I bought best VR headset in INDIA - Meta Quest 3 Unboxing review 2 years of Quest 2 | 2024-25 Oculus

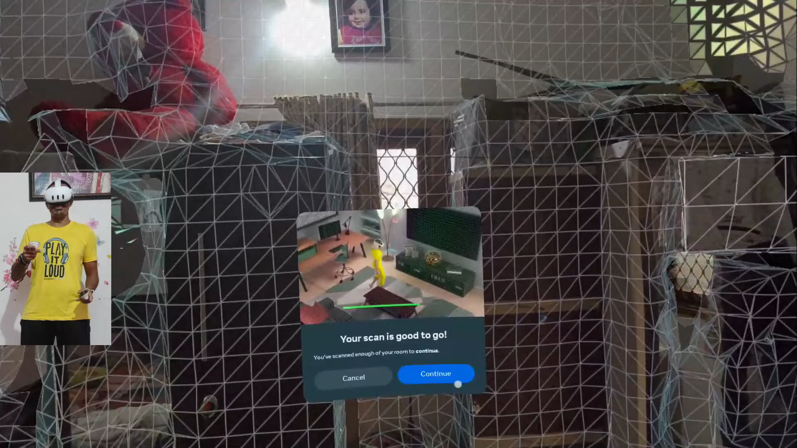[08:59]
पूरा रूम इसने मेरा स्कैन कर लिया, एक एक चीज एक एक कोना यहाँ पे ये मुझे नहीं पता था भाई।